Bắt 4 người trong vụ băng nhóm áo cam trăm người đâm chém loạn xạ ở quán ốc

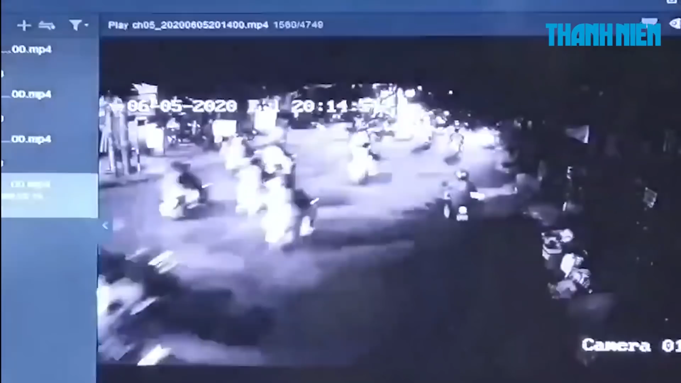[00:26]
trong lúc một số thực khách đang ngồi ăn tại quán ốc này,